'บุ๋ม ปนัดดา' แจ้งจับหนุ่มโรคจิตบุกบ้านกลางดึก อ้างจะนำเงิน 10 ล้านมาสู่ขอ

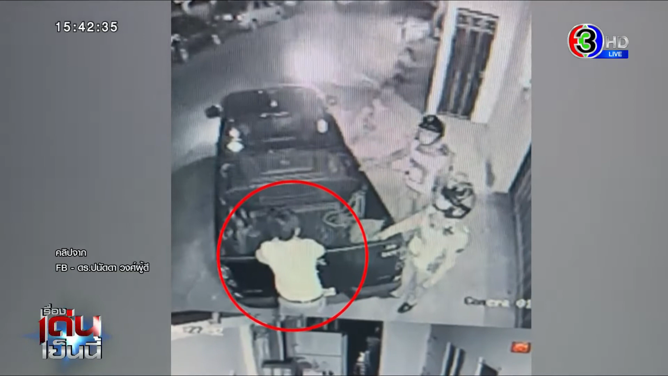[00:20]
ตอนกันคืนค่ะนอกจากจัดตะโกนว่าต้องการเจอบุ้ม เพราะว่าคบหาดูใจกันมานานแล้วก็ยังไปกดออกหน้าบ้านหลายสิบครั้งเลยนะคะจนสุดท้ายแม่ของค